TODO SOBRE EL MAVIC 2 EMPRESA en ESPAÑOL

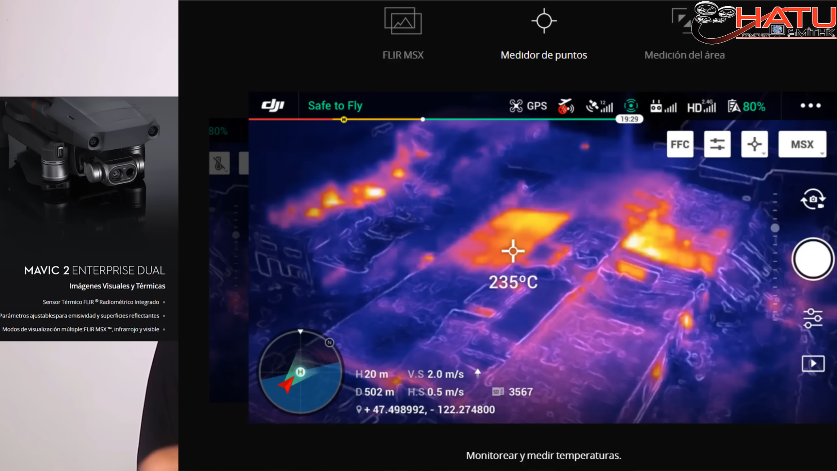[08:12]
On screen: spot 235°C
Agregarle que esta cámara térmica Aunque es muy buena De una vez le dejo claro No la vaya a comparar con el